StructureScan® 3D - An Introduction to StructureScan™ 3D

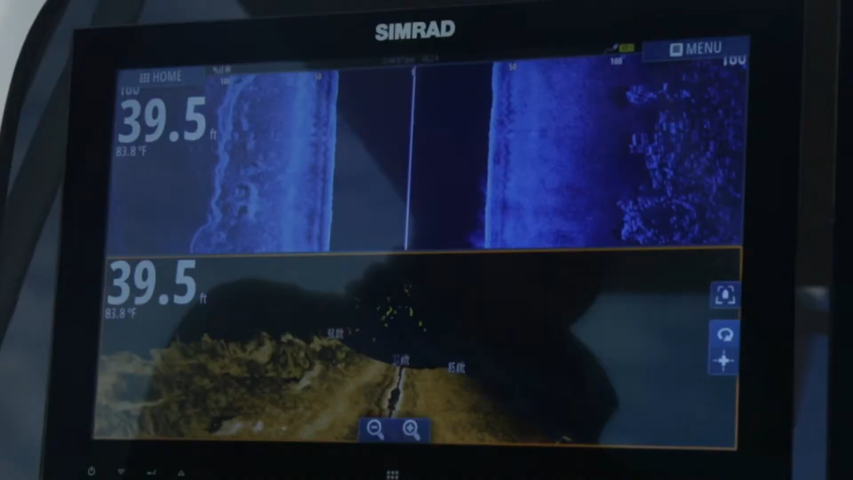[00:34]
On screen: depth 39.5 ft, water 83.8°F
Okay, we're just idling down the intercoastal waterway,
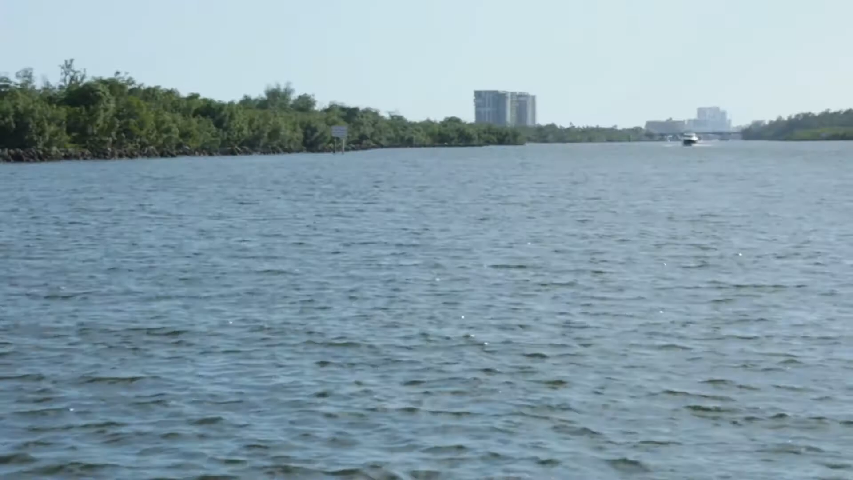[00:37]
and right over to our side here is basically a break wall that directs the water.
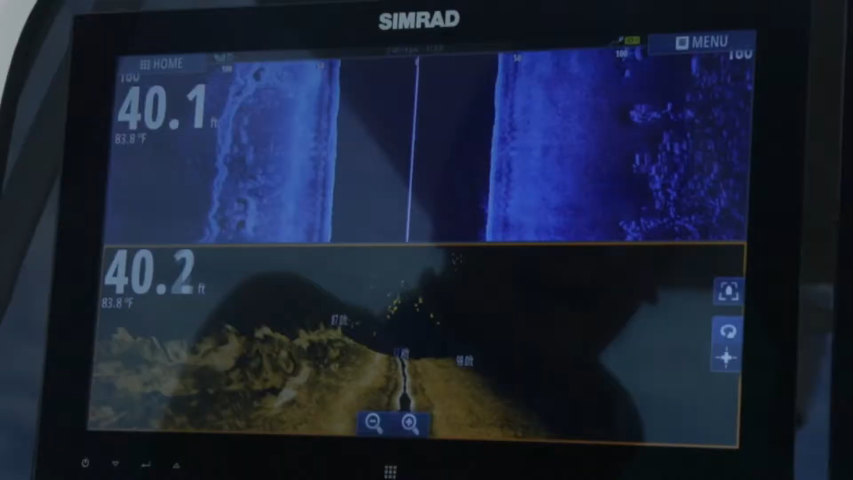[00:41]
On screen: water 83.8°F
And you can see it here on our side scan.
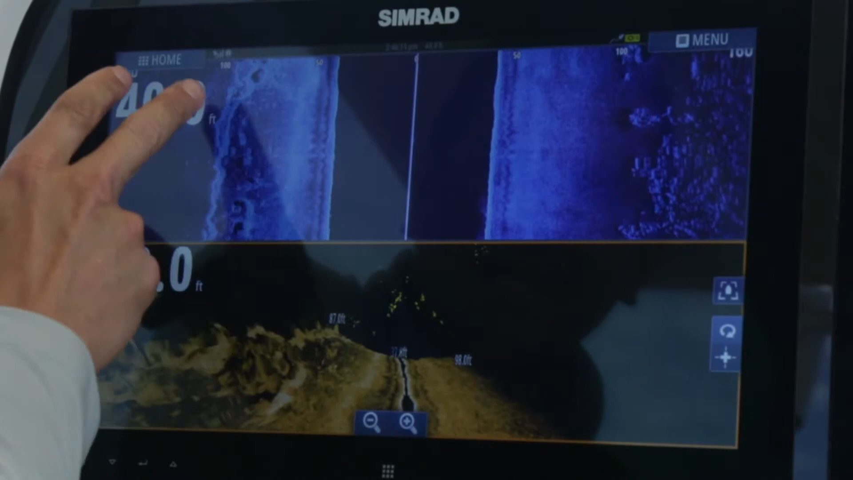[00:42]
If you're not familiar with side scan, this is the center of the boat. This is how far to the left and far to the right you're seeing. You can see here the break wall is about 100 feet from us, and you can start to see the bottom at about 50 feet from us.
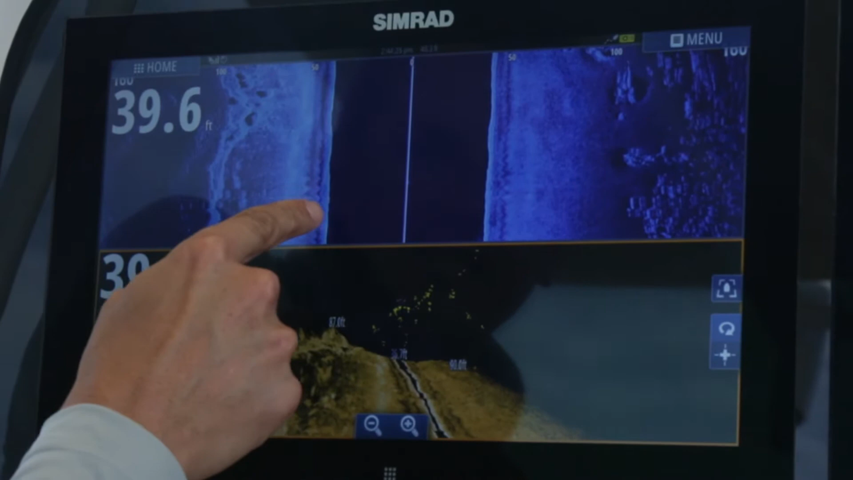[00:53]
On screen: depth 39.6 ft
The water here is 40 feet deep, which you can see here, and it lines up.
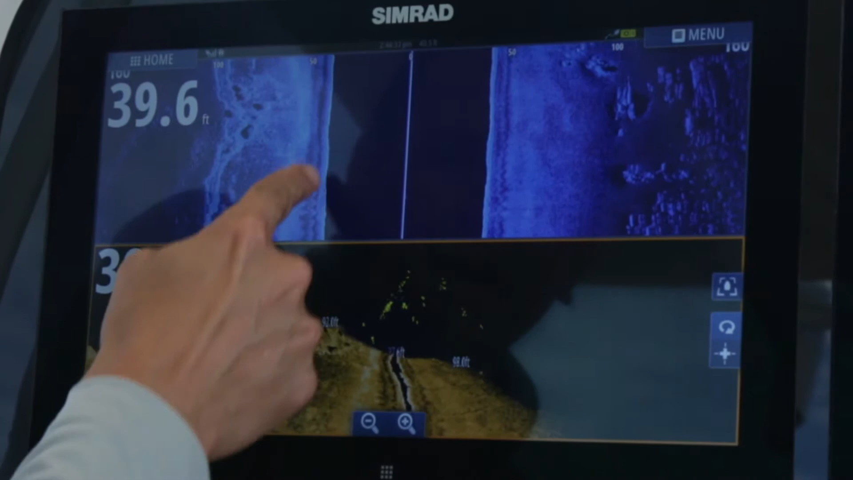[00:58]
On screen: depth 39.6 ft
Now, we have StructureScan 3D down below. It doesn't take all that interpretation. You don't have to have used side scan sonar before. So now you can see below, the actual boat is in the top. You've got a scanning area that shows how wide the beam is and where it's actually covering.
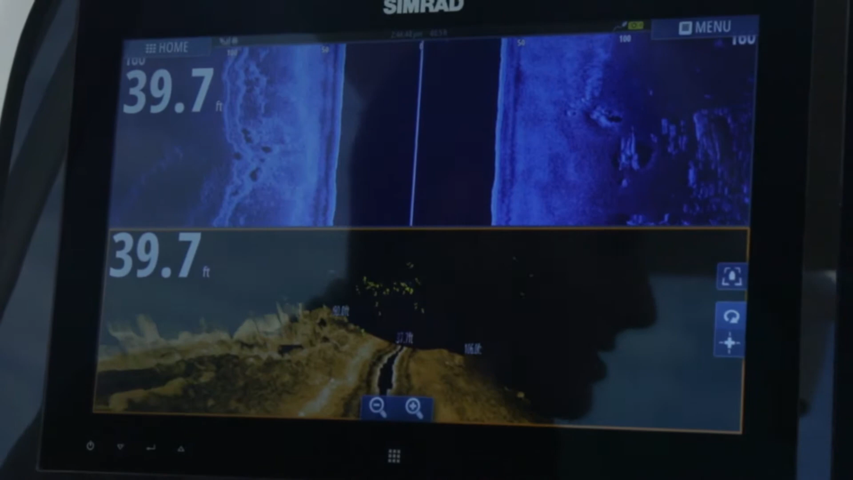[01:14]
On screen: depth 39.7 ft
And you can see off to the left, this same detail, it's actually standing up for you.
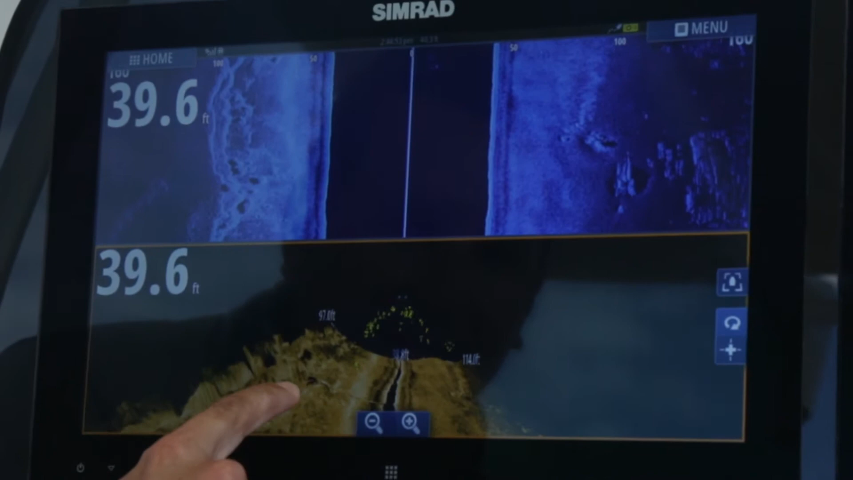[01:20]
On screen: depth 39.6 ft
So you can see it coming up off the bottom. You're not looking for shadows anymore.
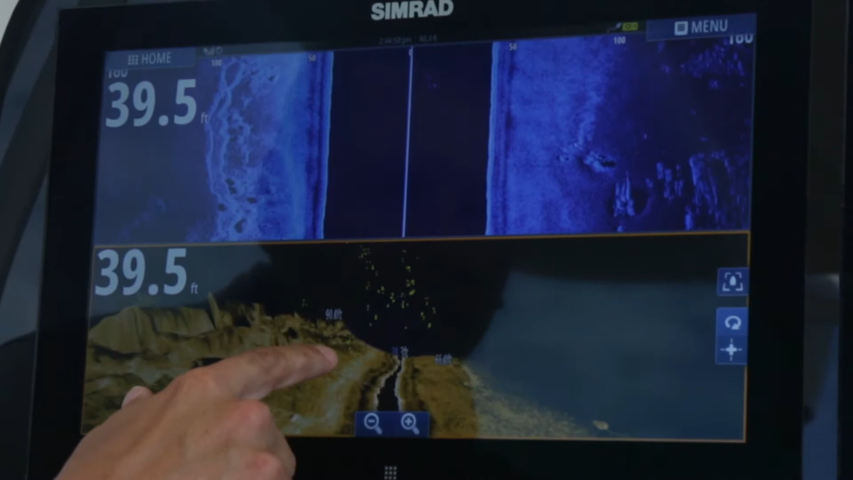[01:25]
On screen: depth 39.5 ft
And you can see the fish showing up in yellow. They're highlighted. They make it easy to distinguish.
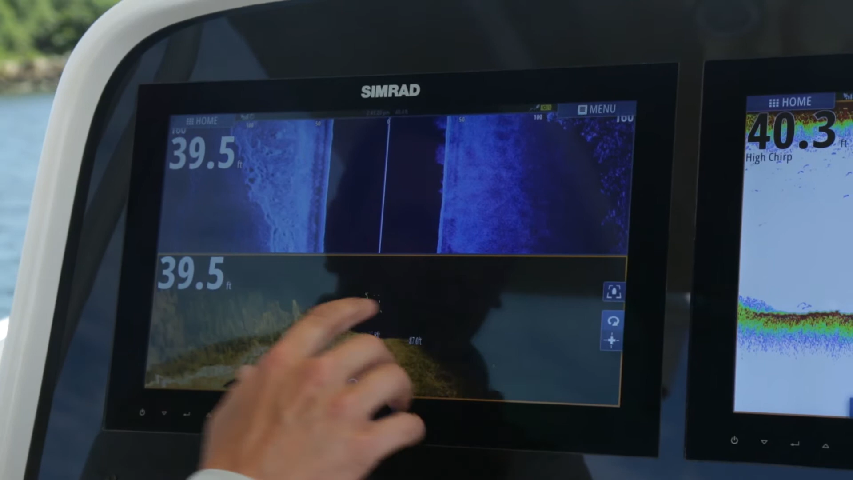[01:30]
And this is something that you could never tell before given your traditional side scan view. So we're going past a really large piling over here.
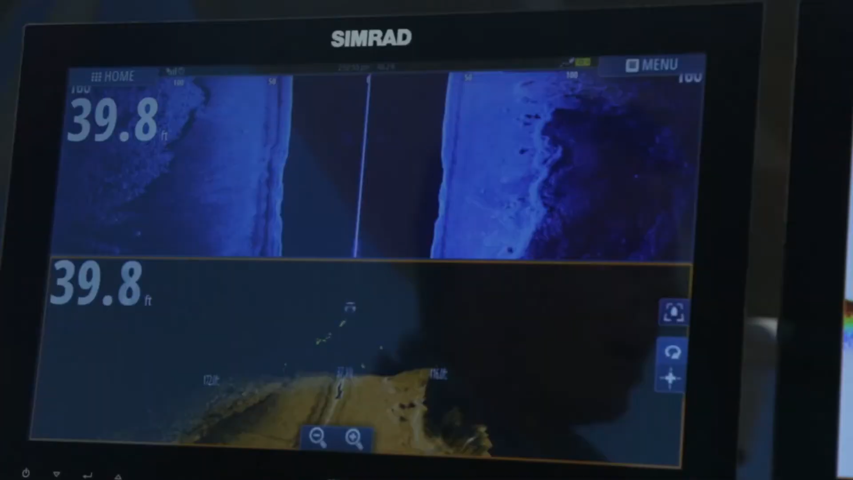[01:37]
On screen: depth 39.8 ft
And on the traditional side scan, you can see it show up right here.
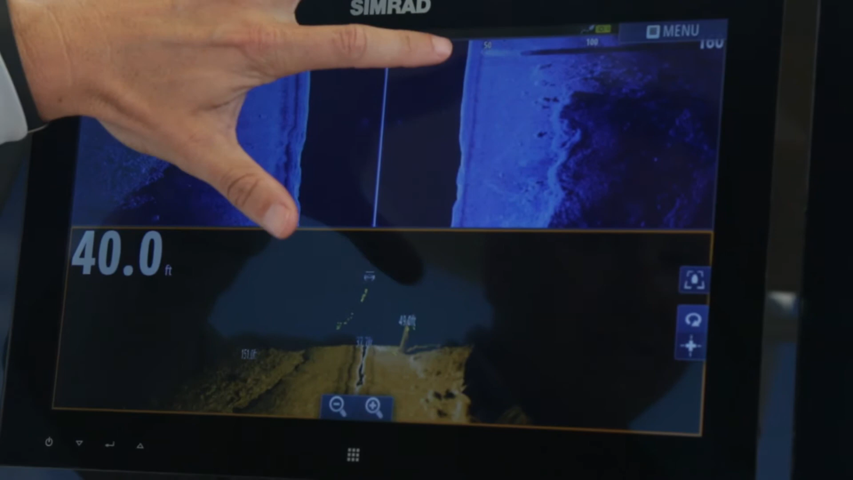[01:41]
On screen: depth 40.0 ft
And you can see the shadow behind it, which means it's attached to the bottom and that it comes up off the bottom a long ways.
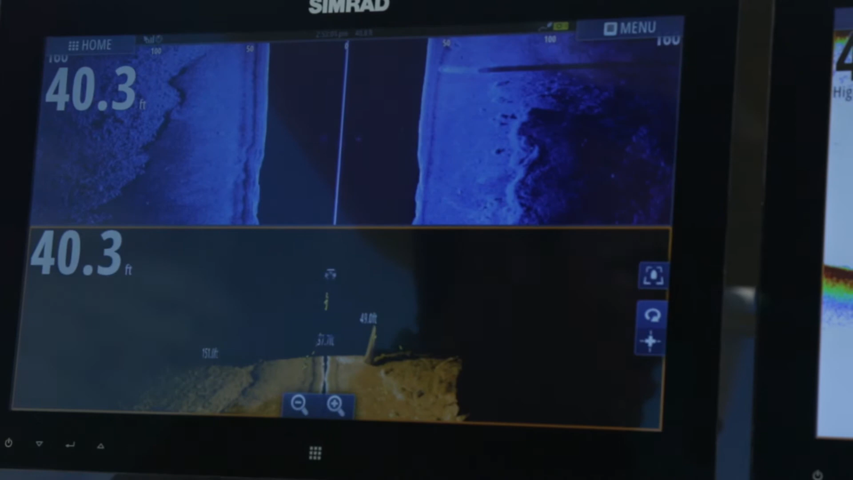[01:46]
On screen: depth 40.3 ft
But what you can see here in the StructureScan 3D is it actually shows up straight up off the bottom.
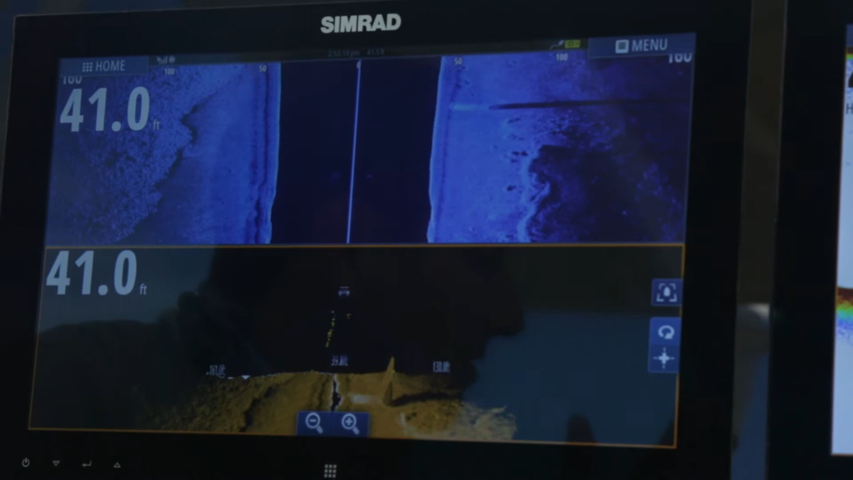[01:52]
On screen: depth 41.0 ft
So there's no interpretation of shadows or having to look in the shadows.
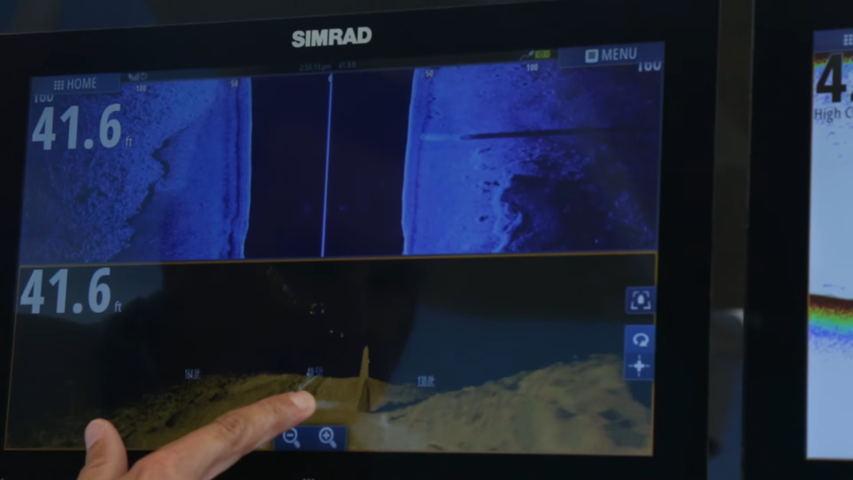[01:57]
On screen: depth 41.6 ft
In fact, you can see here that there's some fish hanging right on it, right on that piling, nice and yellow dots.
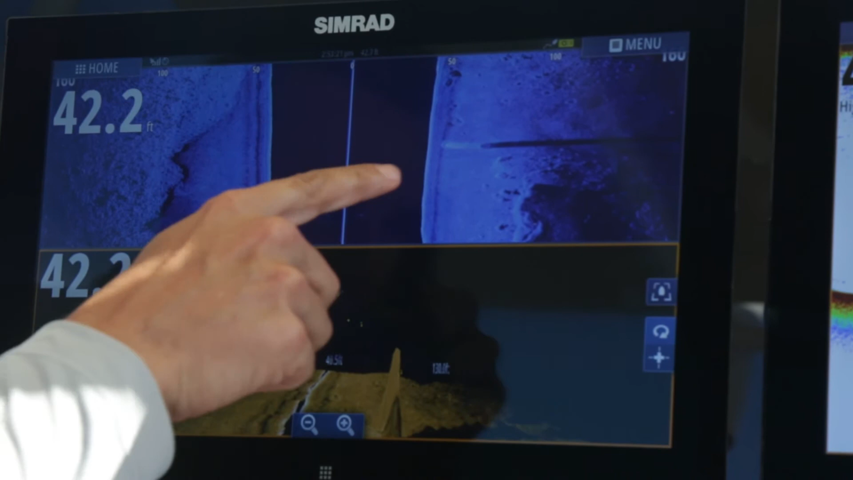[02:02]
On screen: depth 42.2 ft
Really, you couldn't have picked those up with the traditional view before.